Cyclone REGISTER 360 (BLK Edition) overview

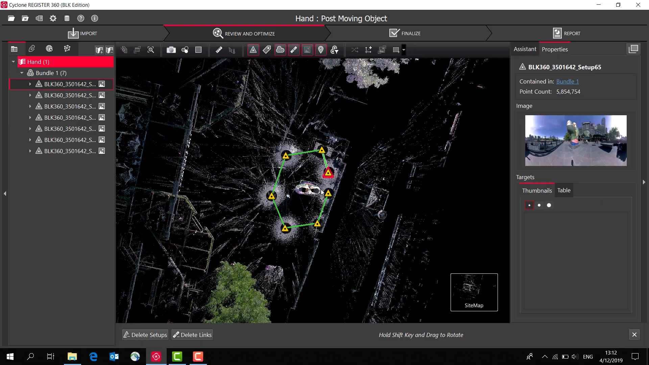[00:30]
Here we can see our scans. I can go back to our overall view.
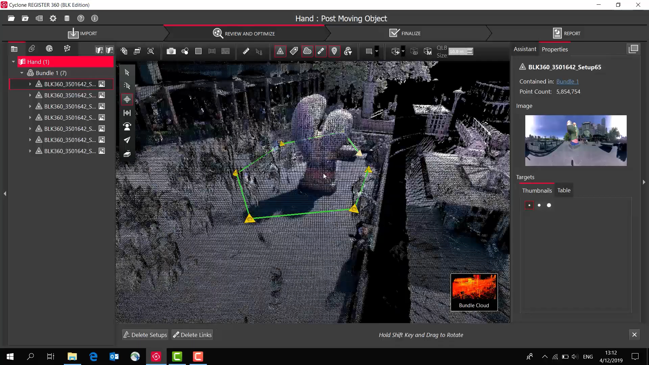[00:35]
The BLK edition of the software has exactly the same functionality as Register360 standard edition,
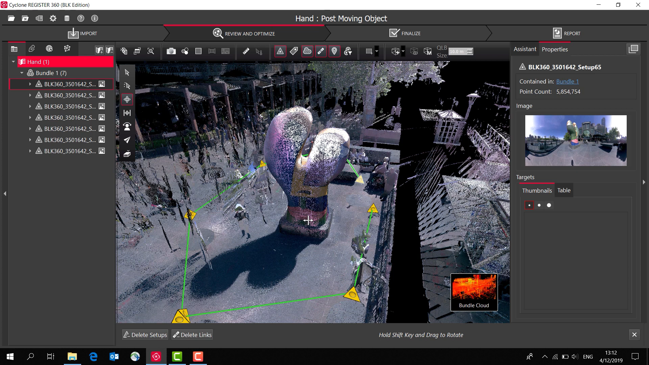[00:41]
but it's just been optimised to be working with the BLK products. So here you can see we have our overall scan of a sculpture.
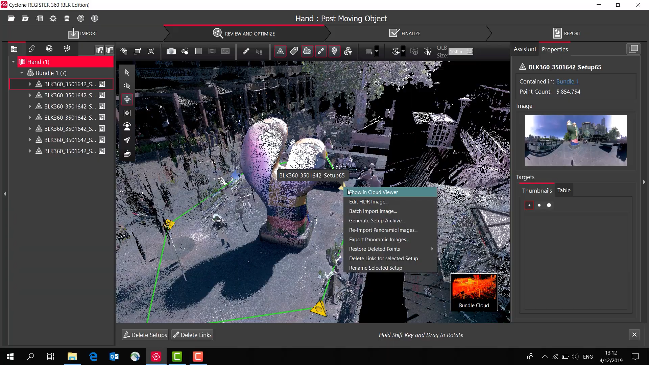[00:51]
I can click on that setup, bring up the actual images. I can take some measurements on this image. I can click on that point there, to that point there, and that shows us what that distance is.
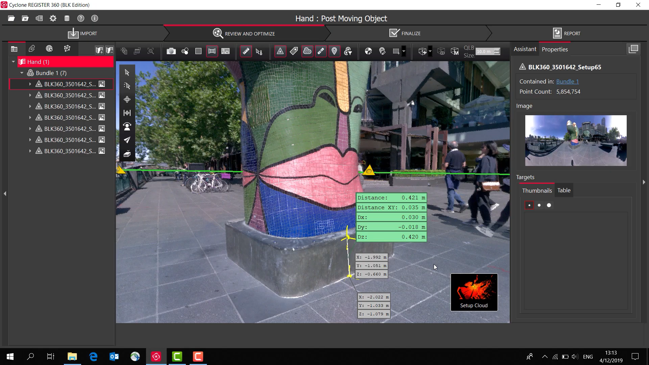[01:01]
We can go back to our overall bundle view.
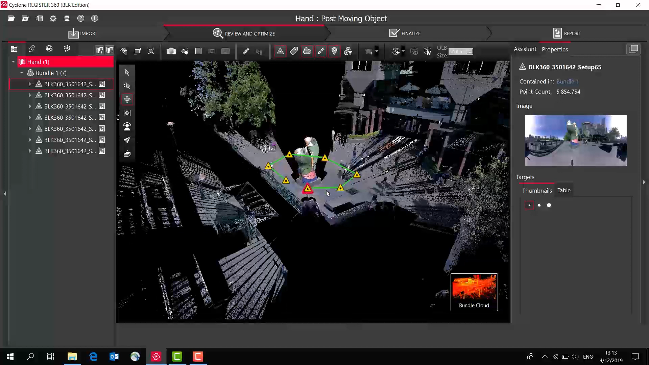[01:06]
In the latest version, we have a clipping box, and I can bring that back on, and there it is there.
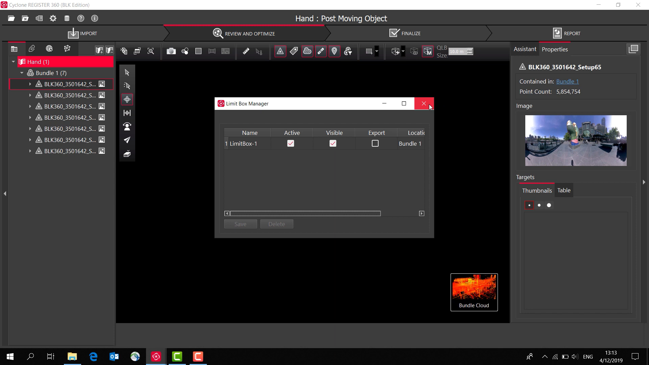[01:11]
And I can push pull, so that makes it easier to help with editing.
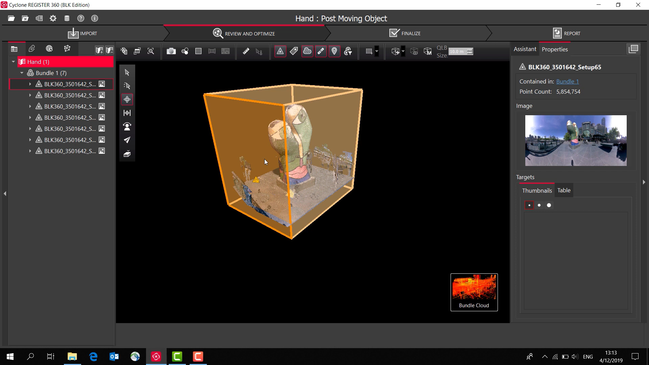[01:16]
I can turn that off, turn it back on, make it visible.
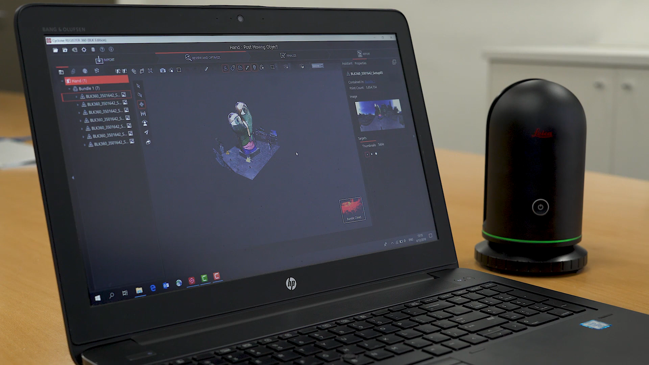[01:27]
So once you've processed your data and registered all the scans together, the BLK edition has a number of options for exporting your data.
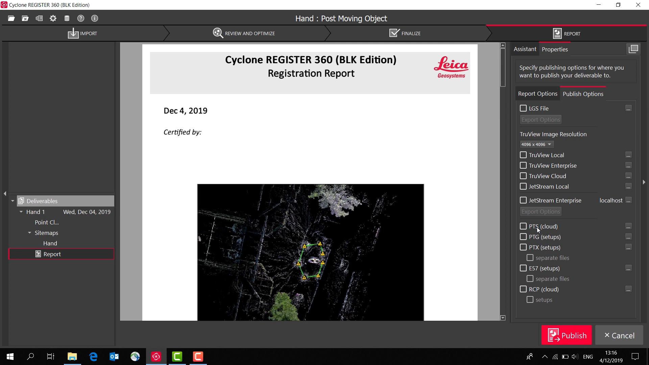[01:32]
You can export it as a PTS or an E57. You can even export it in the recap format. Or if you have the Publisher Pro option, you can export in TrueView or Jetstream formats as well as an LGS file.